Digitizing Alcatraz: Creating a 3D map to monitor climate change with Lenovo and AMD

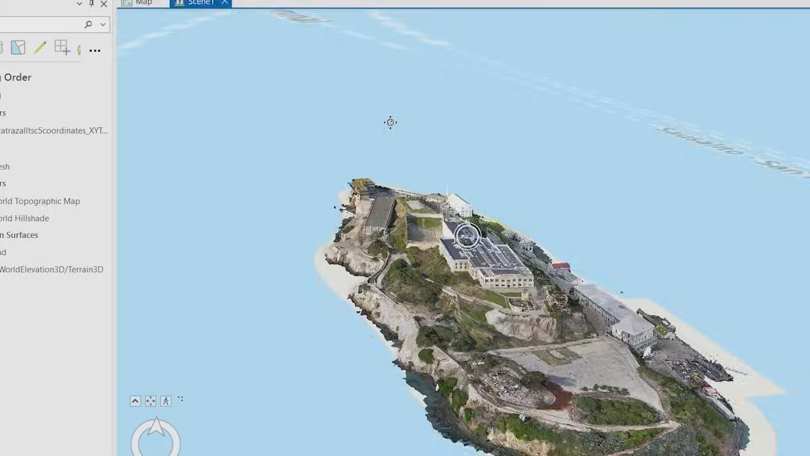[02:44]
So as post-processing began, I was going to be using Esri's ArcGIS Pro,
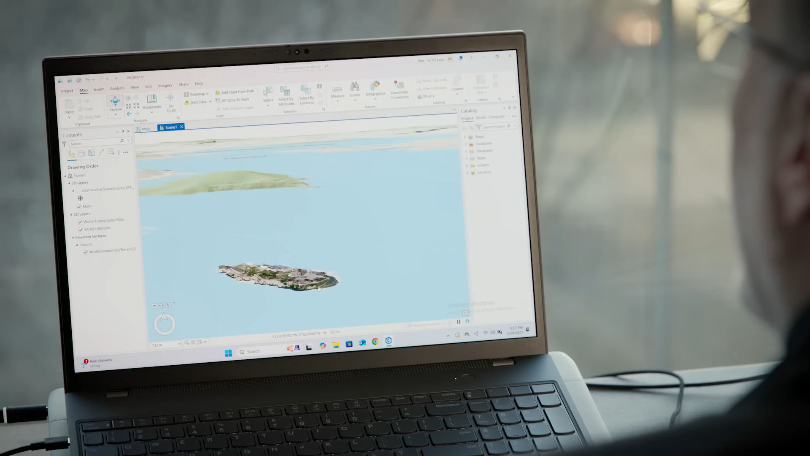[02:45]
Esri's SightScan, a product called Aura from Emisint.